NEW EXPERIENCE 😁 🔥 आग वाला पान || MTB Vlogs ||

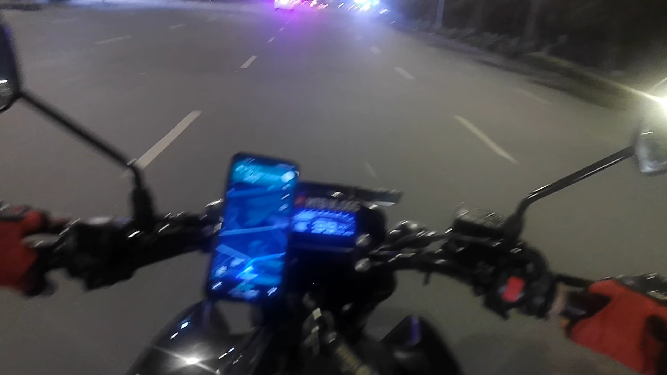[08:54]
सो गाइस इंडिया गेट आया था लेकिन उतना मजा नहीं लगा क्योंकि सब
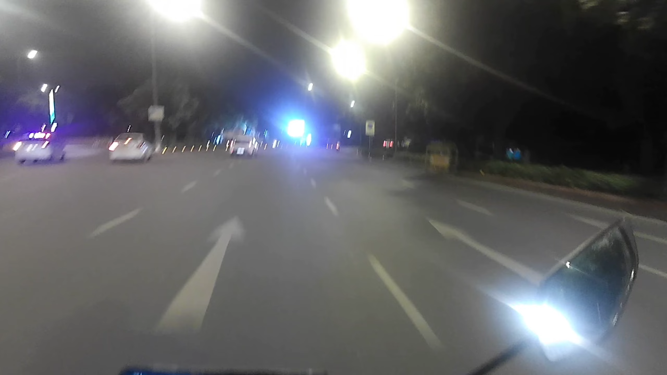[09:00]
बंद हो गया था, तो नेक्स्ट टाइम आएंगे, ठीक है। पहली बार आया था रात में, उतना अच्छा नहीं लगा, अच्छा तो लगा लेकिन सारा यहाँ वहाँ का पुलिस वालों ने सब भगा दिया। हेलो दोस्त, क्या हो रहा है? और क्या होना, बहुत बढ़िया हो रहा है, बोर लग रहा है क्या?
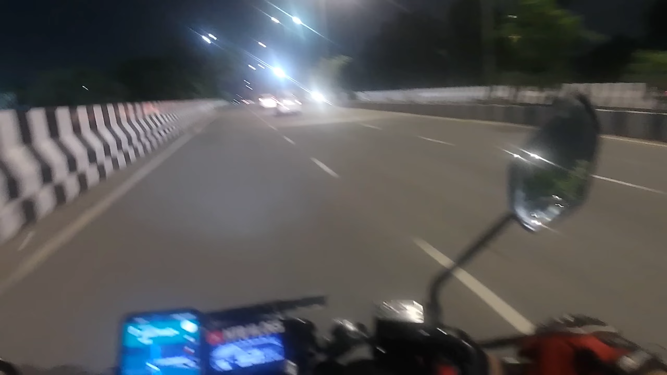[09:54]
तो अब तो सोने का टाइम आ गया, इसलिए उतना जाम में ये देख सकते हैं सारे का सारा रोड खाली है। ऐसा ही रोड खाली सुबह दिन में शाम को होना चाहिए था, लेकिन होता नहीं है उस टाइम। तो गाइस आप लोग को भी उतना व्लॉग देखने अच्छा नहीं लगा होगा,